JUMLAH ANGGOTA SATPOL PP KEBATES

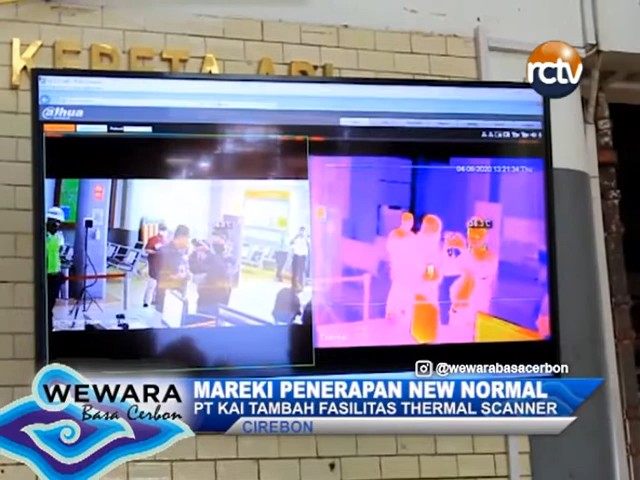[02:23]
Sing hasilnya langsung ditampilakan bari sebuah layar gede ning parak boarding pas. Baka anak calon penumpang bari suhu di atas telung puluh pintu koma telu sesuai arahan kemenkes, maka alarm pendeteksi panas arep bunyi. Bari alat iku, sapa baik sing terekam ning kamera suhu tubuh arep langsung tertampil.